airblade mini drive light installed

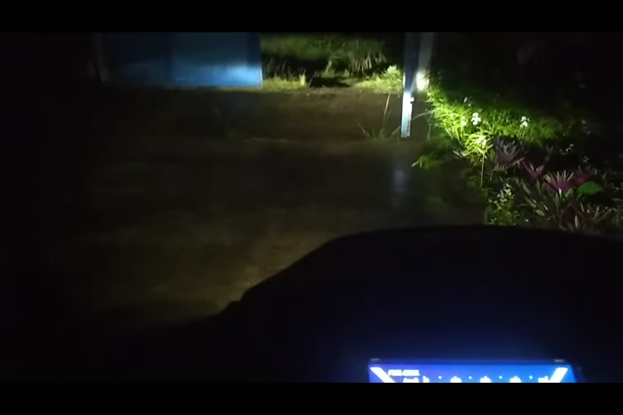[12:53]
So may drive light. Yan, low beam. Low beam yan. Low beam natin. Then high beam.